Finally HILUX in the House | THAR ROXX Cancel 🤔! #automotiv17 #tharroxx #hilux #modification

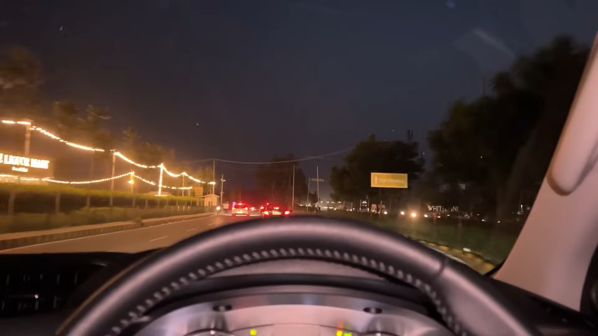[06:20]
थोड़ा सा स्पेस लेके चलना पड़ेगा फिस यह थोड़ा सा है
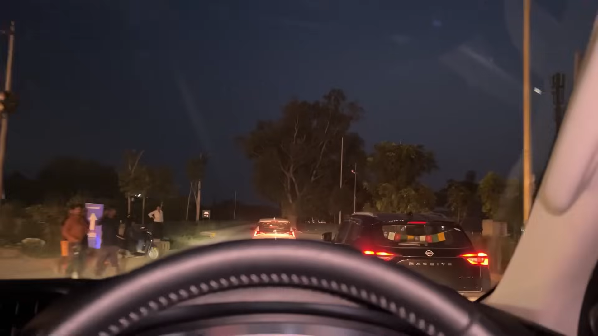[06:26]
लाइट कम है यह तो यह है इसको जीए प्रोपर अधेरा
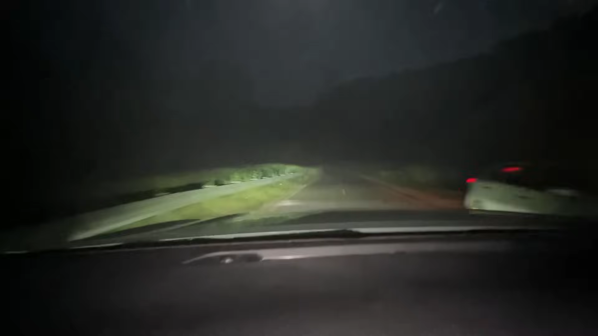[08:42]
लंधेरा होने पर ही दिखती है फिर में को हाई बिम करनी पड़ेगी लो में काम नहीं चलेगा इतना है कि सफिशेंट लाइट है वह उता है जिसे मेरी
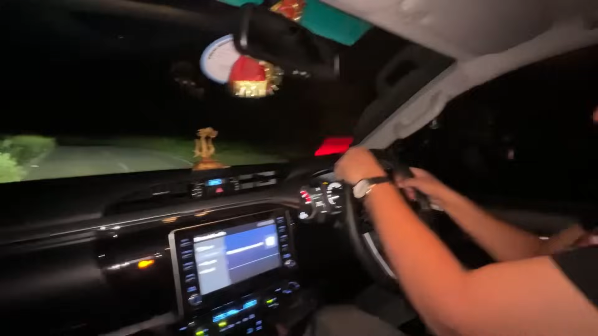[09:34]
स्प अगले बंदे हो गर, ऐसे अगला बंदा क्या रगा है यह देखो, ठीक है एक तो हमारे को ना ज्यादा तेज लाइट देखने कियोगी आदत,